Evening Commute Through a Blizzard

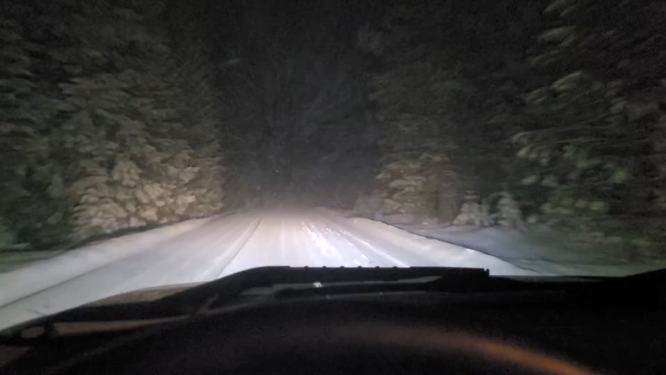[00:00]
well when we came over this earlier today just before noon it was all cement now we're going back over it and it's we're just like blizzard mode here gonna be driving a Chevy Silverado